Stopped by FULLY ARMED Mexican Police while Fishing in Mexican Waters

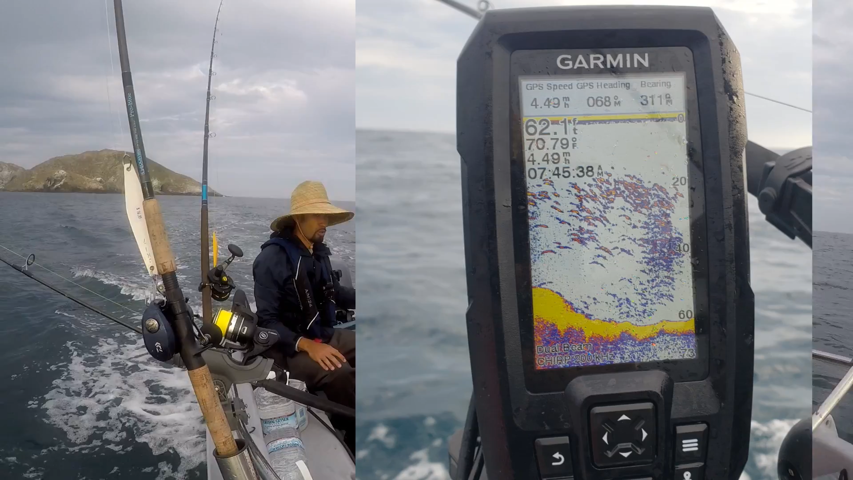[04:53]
On screen: water 70.79°F
4 miles an hour. I'm gonna speed it up and slow it down, maybe get the attention to something. And this is the game plan right now. We're gonna troll around two rods.